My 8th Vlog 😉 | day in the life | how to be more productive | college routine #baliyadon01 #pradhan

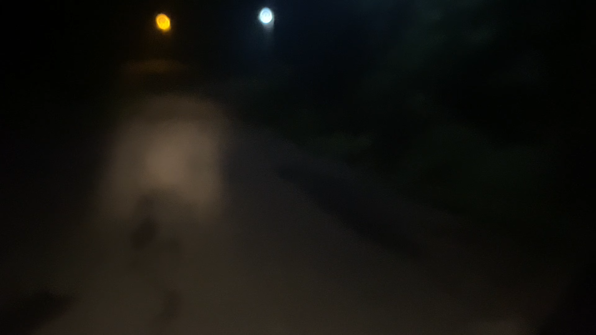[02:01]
रोड का तो पट्टी हो गया।
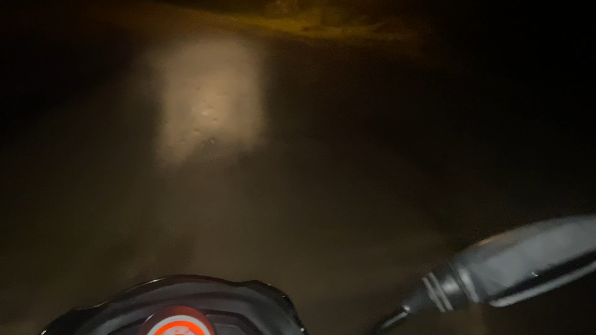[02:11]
गाड़ी देख सकते हैं नया टी वी एस, तो खरीदना चाहे 1,00,000 में खरीद सकता है।
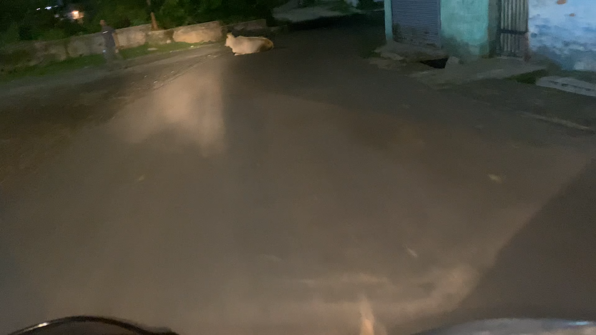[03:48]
अच्छा घर दिख रहा है, गाड़ी भी चुरा के आए।